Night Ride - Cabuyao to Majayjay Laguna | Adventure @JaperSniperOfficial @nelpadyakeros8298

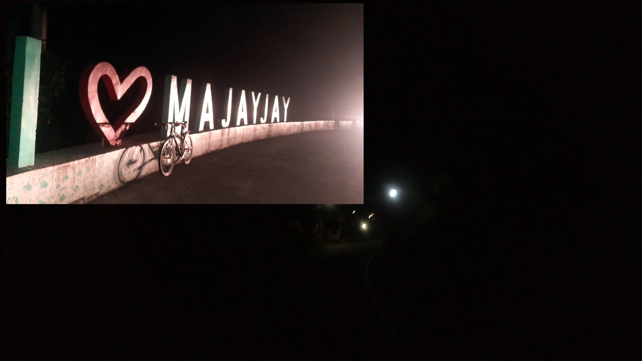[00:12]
Dito na tayo guys sa Mayhai Ayan o I love Mayhai Dito na tayo sa May Pansole What?
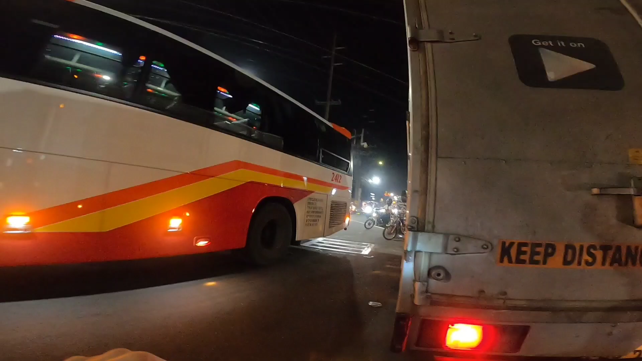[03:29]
Dito na tayo sa Banlik, Mangala. May Walter Mart. tayo pa tayo.
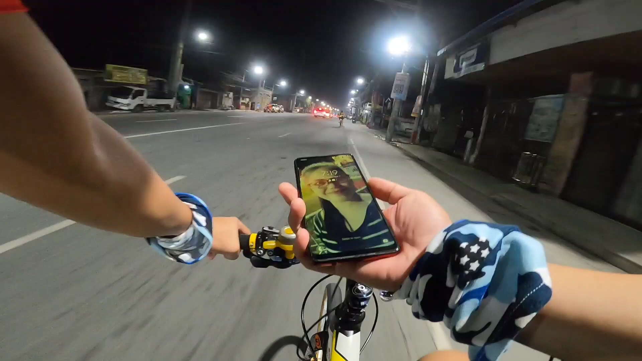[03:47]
Oras natin, mga Higala. 7.19. Banda ang gabi.
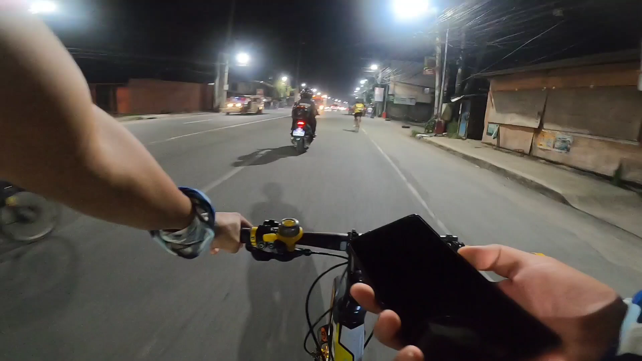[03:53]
So, nandito na tayo sa Banlik. Alright, guys. Good evening sa inyong lahat. Dito na tayo sa May Cansole. Nakita nyo, marami ng parol, mga Higala. Dahil, al-Germans na ngayon. Malapit na ang Pasko. Traffic.
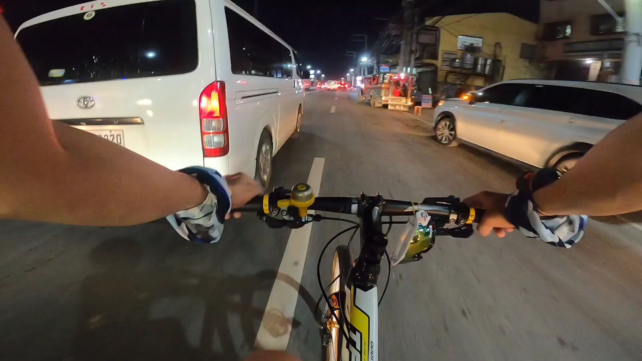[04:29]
Nyan, guys. So, nandami ngaparun. Pasko na.
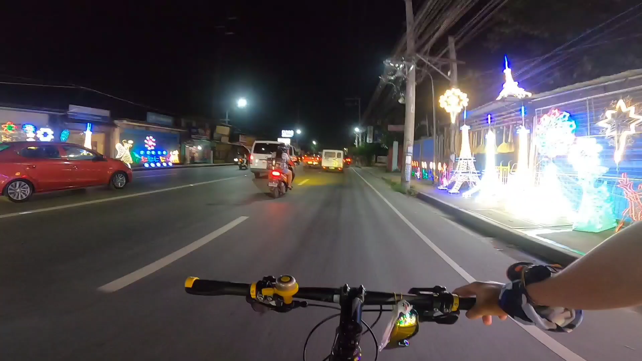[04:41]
Malapit na tayo sa Kato Tuhanan. Ramping na maigala. Kasindihan niya na. Makangamuti mo na tayo. Isu. Oh my God!
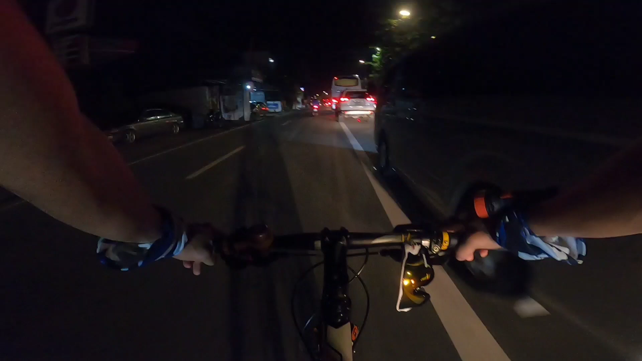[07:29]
Sobrang traffic Let's go Right Bye Ayan na guys Ayan na Traffic Let's go Bayan ang Luspanos
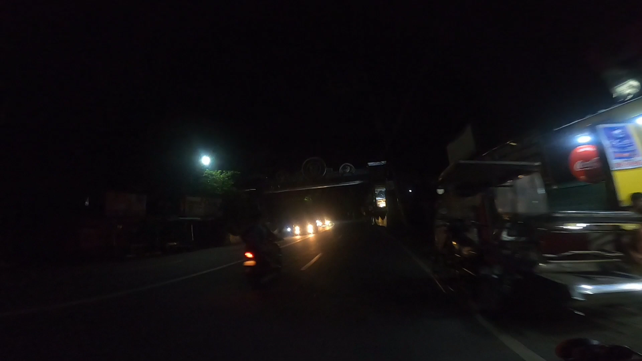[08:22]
Sana makita ninyo Nandito na tayo Santa Cruz Lapit na tayo sa Katotohanan Let's go Nandito na tayo Papunta ng pagsanhan Dito sa mga Jollibee Ayan Kung napapansin
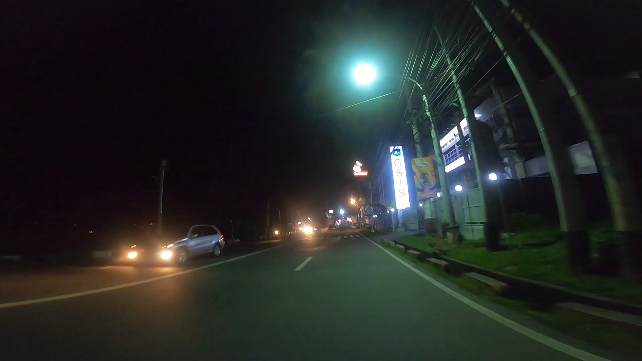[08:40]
nyo May Jollibee dyan Tapos may JS IS dito Sa kaliwa Kanang ko So Hindi tayo didiretsyo Ng pagsanhan Lipun ako dito Sa mga Jollibee
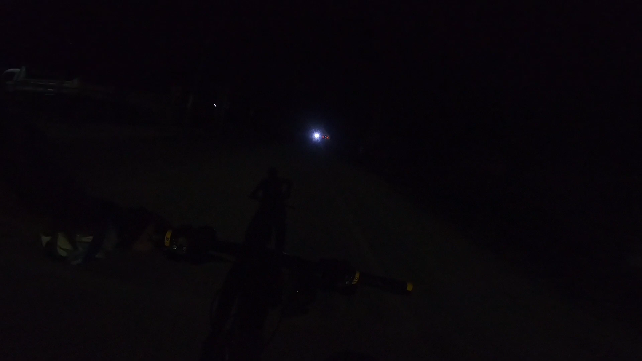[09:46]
Dito Hindi nakagandaan Yung Buwan Dito Da
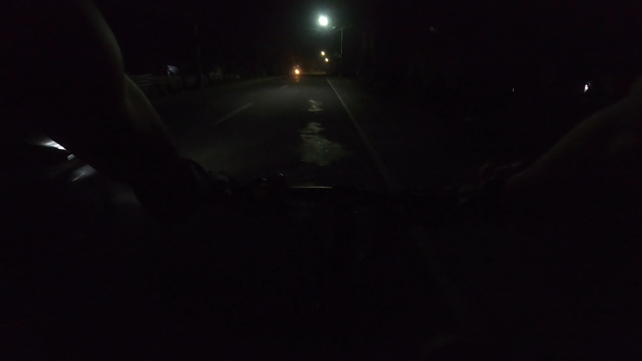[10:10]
Wala So yun lang Magala Malapit na tayo Magdalena na tayo Mga idol Magdalena Buting maganda Na yung daan Inayos na nila Patayo pa tayo Let's go Yun Yun ang kagandaan Pag dito Ma dumaan Mga higala Ito yung tulay Na nasira
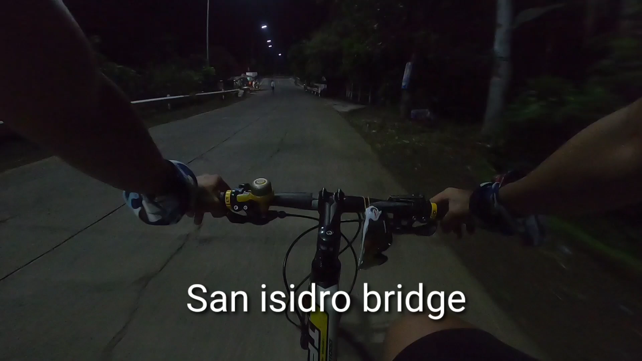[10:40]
So pinagandaan Na nila Ayos Sa mga higala Ito yung tulay Dati na Bakal
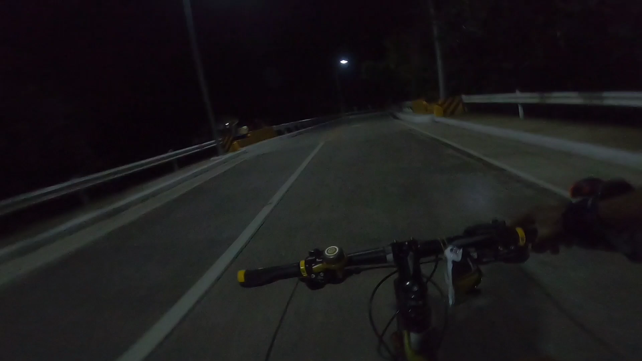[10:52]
Tapos Nang idumaan Na May kargang Mga Para sa Ano Sa construction Nasira yung tulay Kaya pinagandaan Nila So yun Baho na tayo Kasimula na to Dito na tayo guys Sa Mayhai Ayan o I love Mayhai